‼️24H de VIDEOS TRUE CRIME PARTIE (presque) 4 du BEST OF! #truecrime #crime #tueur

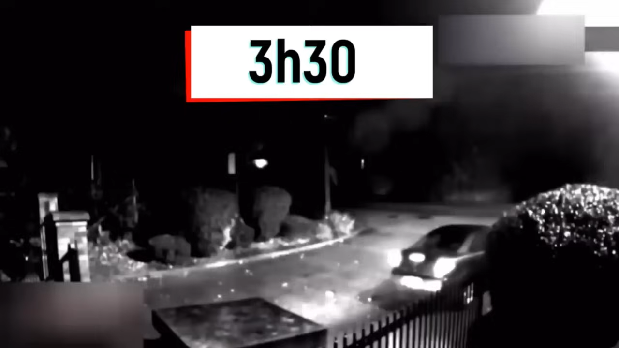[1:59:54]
du matin et juste derrière le véhicule d'Anji se trouve un autre véhicule qui le suit de près les détectives n'ont pas pu